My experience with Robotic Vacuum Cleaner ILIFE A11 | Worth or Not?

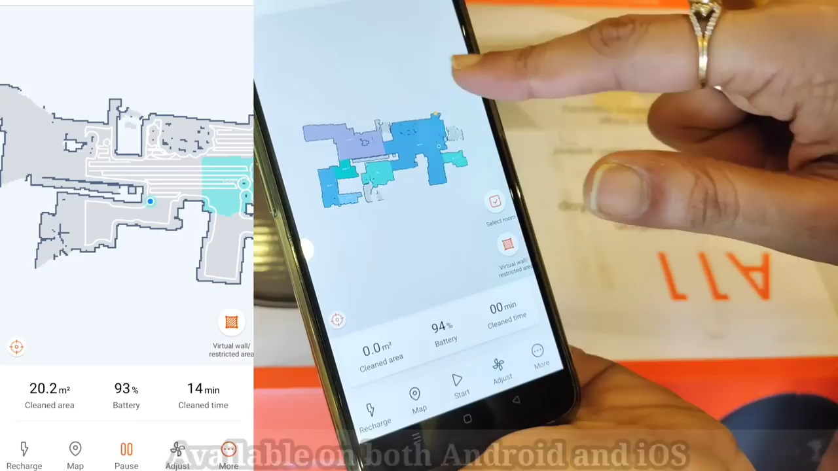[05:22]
थोड़ा टाइम लगता है आराम आराम से पूरे घर को मैप करता है लेफ्ट में जो आप देख रहे हो ना स्क्रीन रिकॉर्डिंग यह उस दिन की जब वो मैप कर रहा था और एक बारी जब यह मैप कर लेगा इसको पता चल जाता है कि कहां
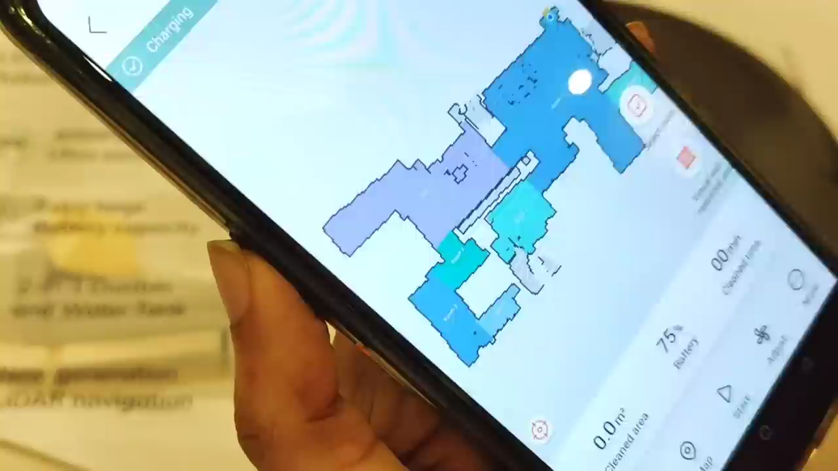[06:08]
करेगा तो इस तरीके से आप उसको अरिया बता सकते हो जहां भी आपको मन है कि वो क्लीनिंग करे तो बस यह एड पे चाहिए और एरिया
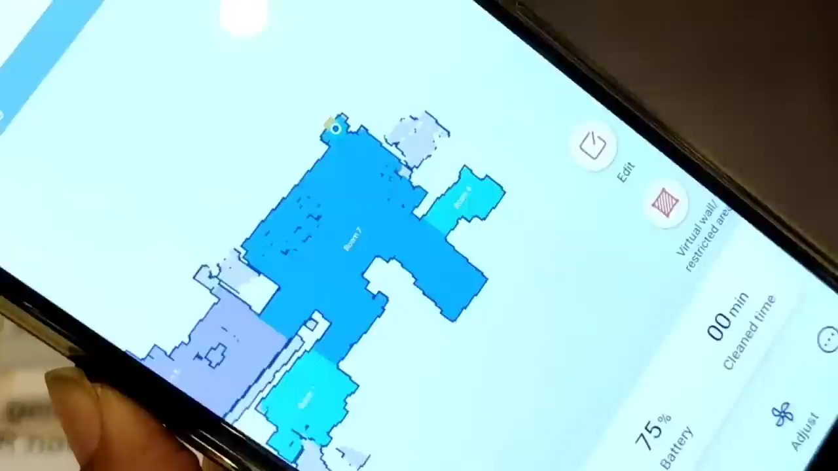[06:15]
सिलेक कर लीजे उसके अलावा आप चाहो तो यहां पे किसी भी रूम में अगर आपको मन है कि वो क्लीन ना करे उस